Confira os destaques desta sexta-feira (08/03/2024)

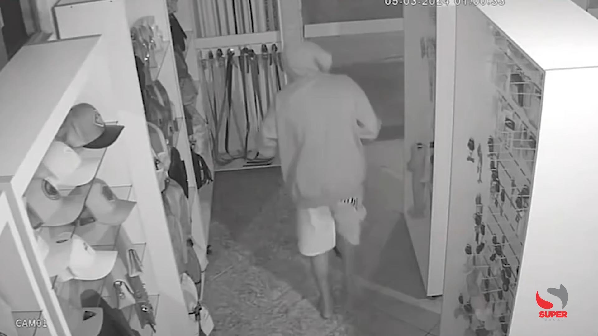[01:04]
As imagens da câmera de segurança auxiliaram na identificação deste autor. Violência.